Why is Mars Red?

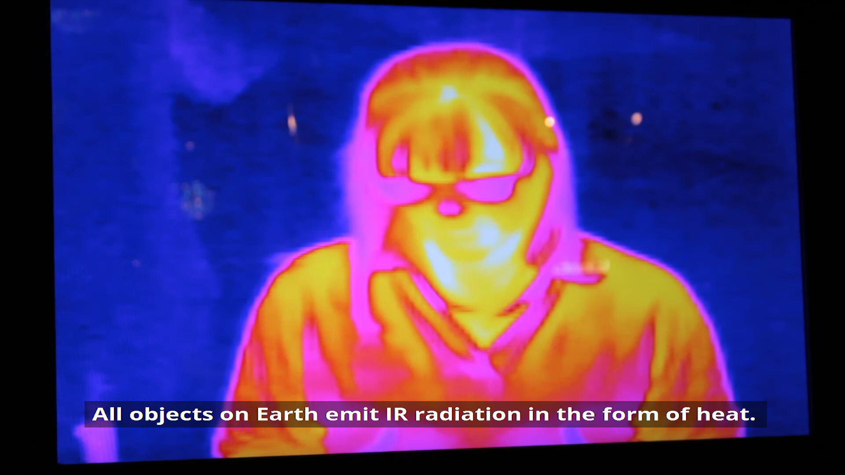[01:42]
All objects on Earth emit IR radiation in the form of heat.
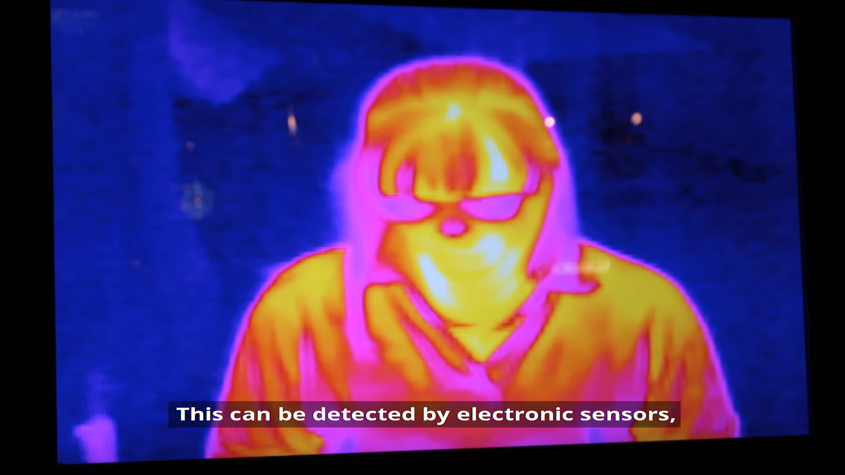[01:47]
This can be detected by electronic sensors sensors such as those using night vision goggles and infrared cameras.
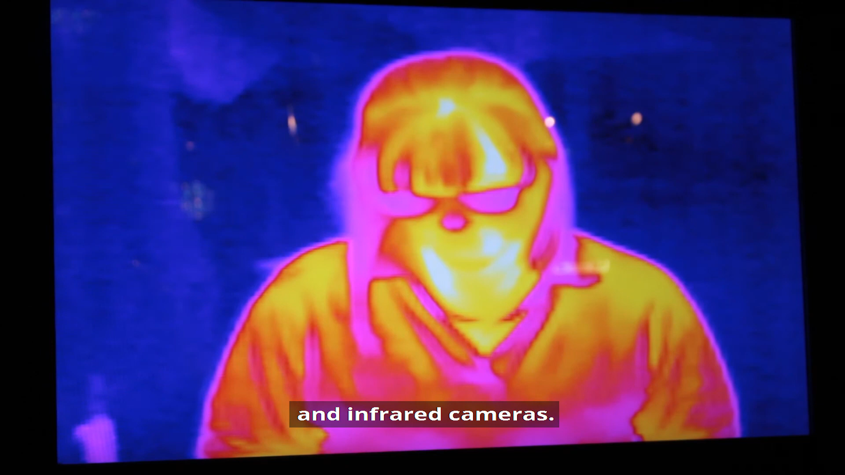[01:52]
Now the brighter colours you're seeing represent the warmer temperatures whilst the darker colours,
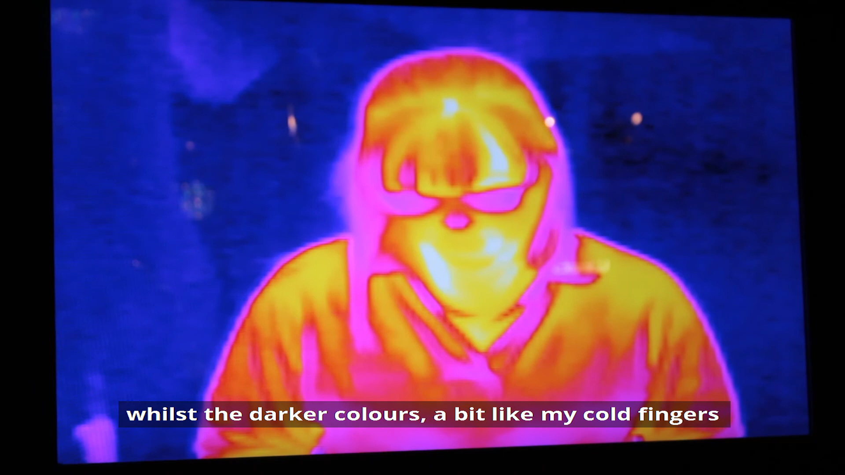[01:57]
a bit like my cold fingers, represent the much cooler temperatures.